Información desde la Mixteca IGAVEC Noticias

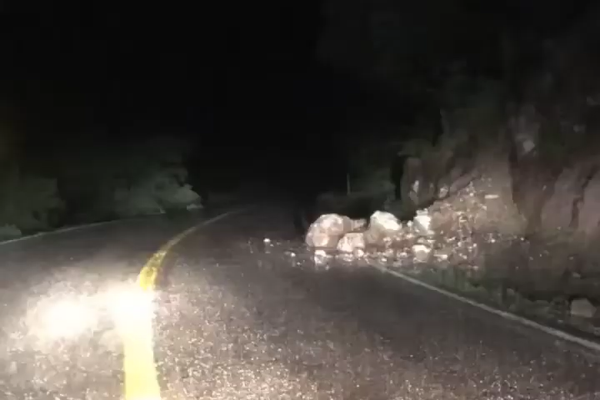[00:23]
Entre las afectaciones se encuentra la carretera federal 190 en el tramo Ojoapan-Tamazulapan del Progreso,